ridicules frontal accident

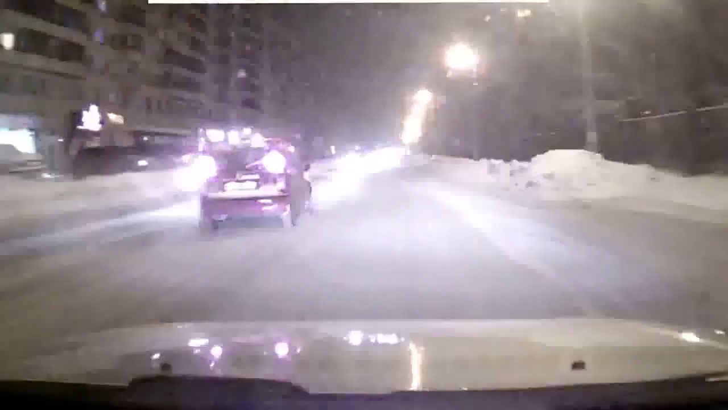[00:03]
смотри. Это ди... Да все, все. Что там у нас? Давай смотри, живой, не живой. Да ёб твою мать, ты чё нахуй?